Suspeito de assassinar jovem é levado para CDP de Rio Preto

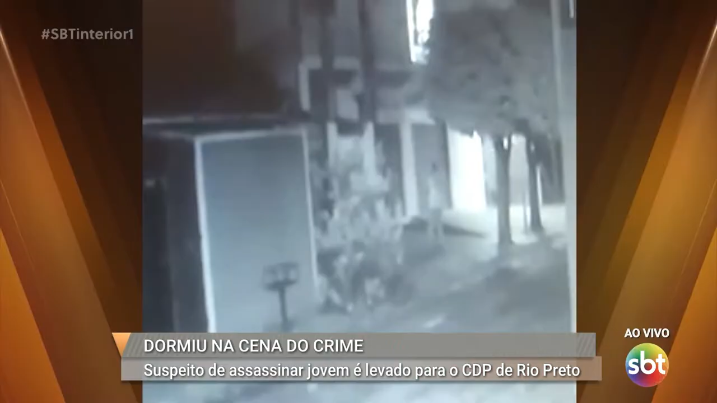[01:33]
As imagens de um circuito interno mostram um momento em que Igor passa na frente da casa, observa o movimento dessa residência que fica no bairro Eldorado e, quando ele percebe que está tudo tranquilo, ele, então, pula o muro da casa e entra pela porta da sala.